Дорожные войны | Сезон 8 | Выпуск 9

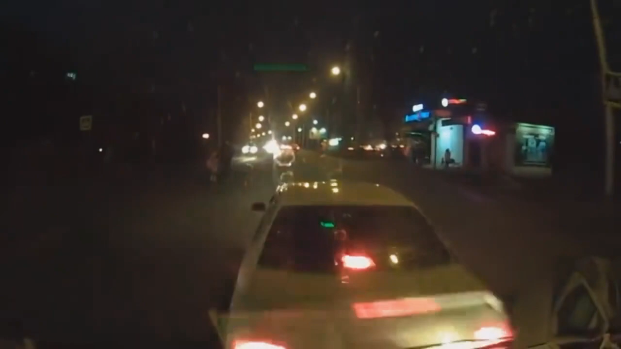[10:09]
В итоге он в замес попал, с опоры провода сорвал. Ну а виновник ускакал,
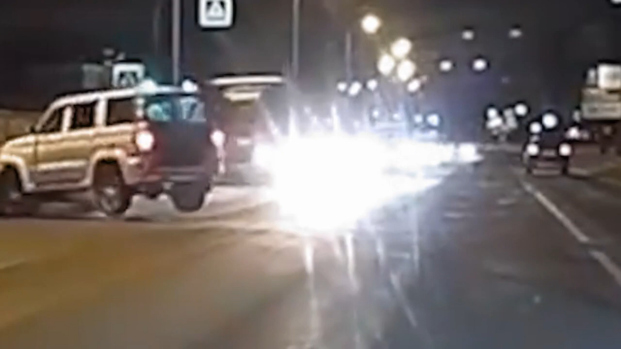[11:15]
Но мужчина прет вперед и бьет встречного в капот.